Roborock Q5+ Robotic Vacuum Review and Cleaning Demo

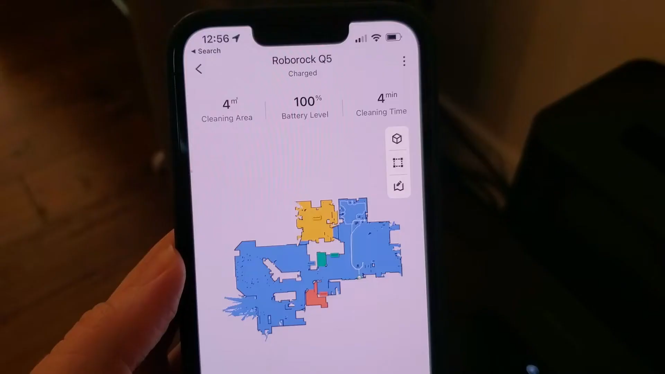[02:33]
So to use it we're going to pull up the Roborock app here and you can see I've got my robot and go into that and I think this is really awesome so you get you know not
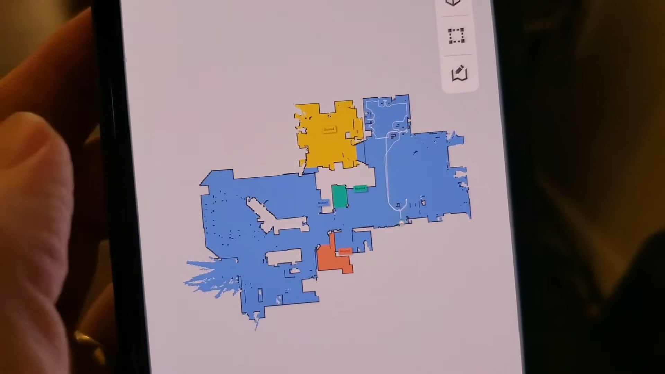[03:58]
I think that's a really awesome feature but also you can dictate okay I want you to clean a
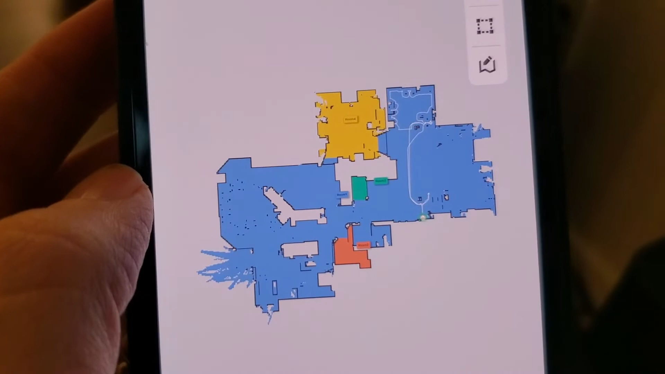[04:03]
specific place and you can go ahead and tell it to go and do that.
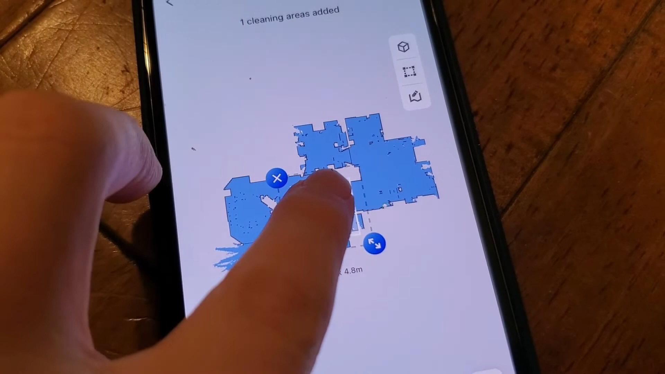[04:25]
So I drag it over the floor plan where I want the robot to clean.
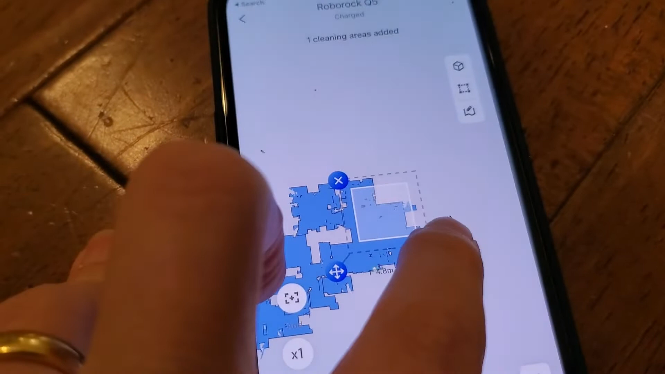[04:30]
I'm going to say yeah just basically clean that foyer area in here.
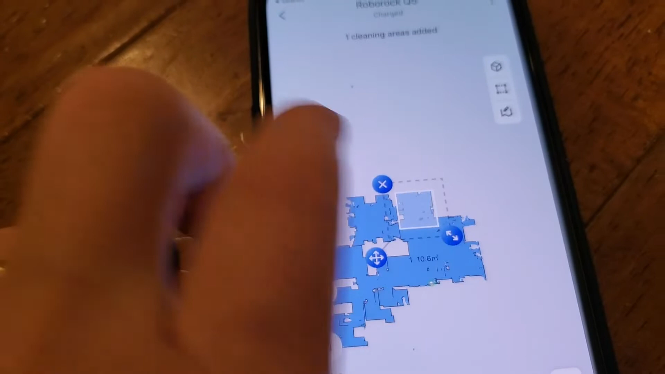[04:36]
So we're on there and then I'm going to go ahead and press the clean button. That's going to fire up the robot right from the phone.
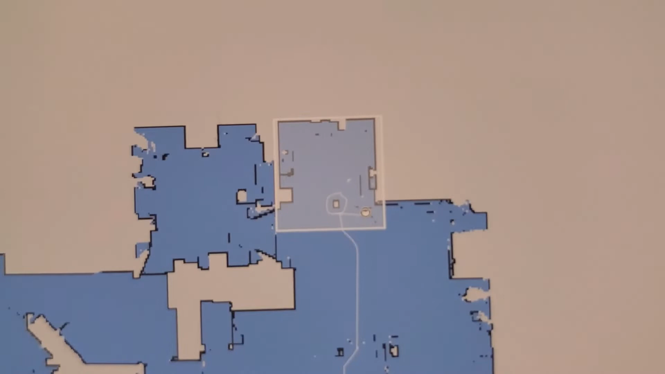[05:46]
So it's gone from its home station over there all the way over it's done a circle around that pillar and I can see in real time exactly what it's up to.
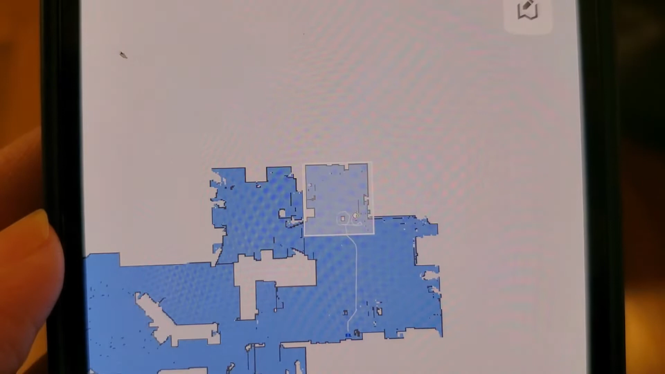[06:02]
until it's covered the whole zone that you've told it to go and clean.
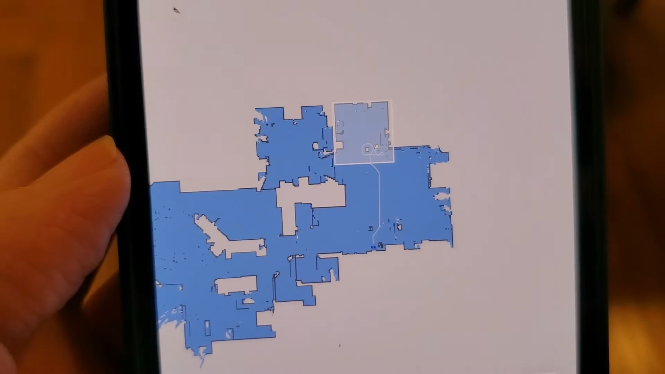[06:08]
So if you spill something or you just notice like I did hey my foyer is getting kind of dirty then you